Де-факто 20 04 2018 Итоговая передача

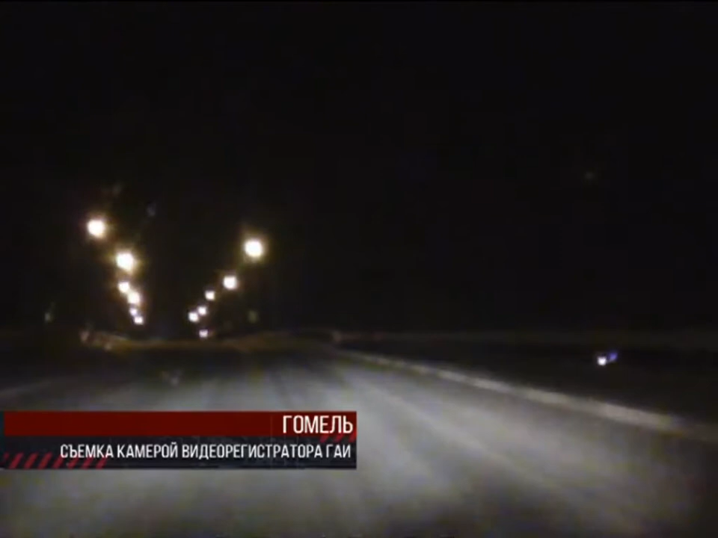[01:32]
Внимание экипажа ГАИ привлек автомобиль Ауди. Иномарка пронеслась мимо на скорости около 120 км в час. Включив проблесковые маячки, сотрудники госавтоинспекции начали преследовать нарушителя. На требования об остановке водитель не реагировал и продолжал движение.